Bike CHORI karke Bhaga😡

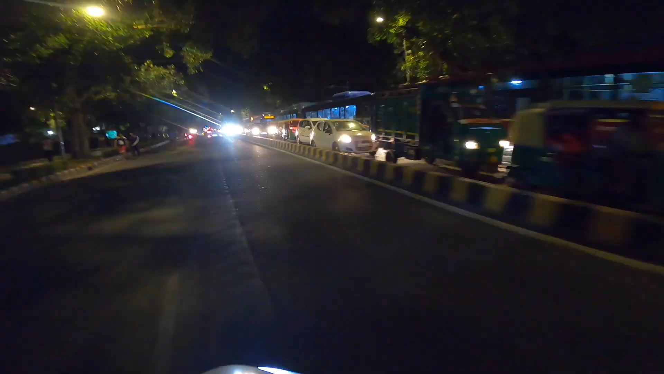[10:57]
तो भाई साहब यहाँ जाम देखो कितना सारा लगा हुआ है,
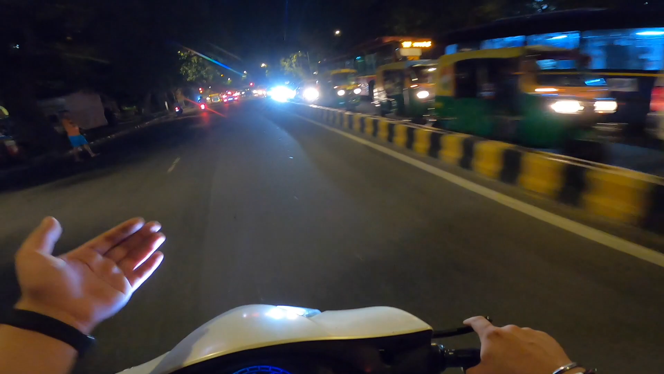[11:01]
हम पता नहीं कहाँ से घूम घूम के वहीं पे वापसी आ गए हैं और जाम इतना लगा हुआ है कि पूछो मत भाई साहब। और ये देखो भाई साहब, आ जा भाई, चलो और देखते हैं और कितनी देर में घर पहुँचते हैं यार। 9:30 तो यहीं हो गए, कितना टाइम हो रहा है?
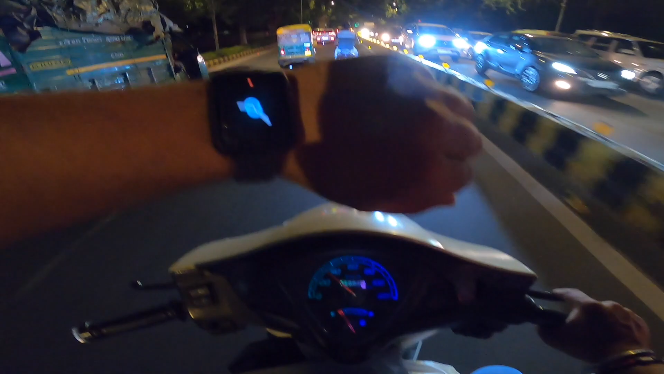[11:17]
9:25। चलो
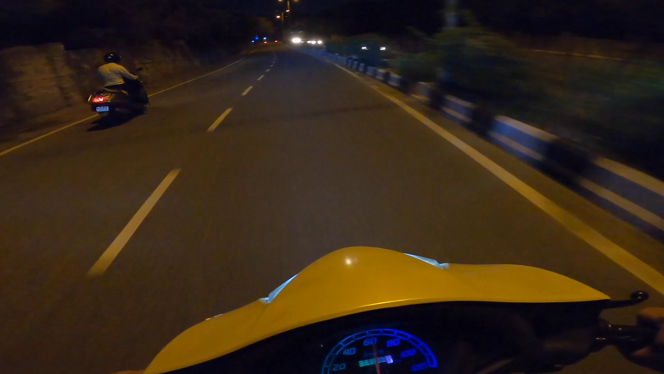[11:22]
हाँ, खाली रोड मिल गई, बड़े टाइम बाद है, हर जगह जाम लगा हुआ है, हर जगह।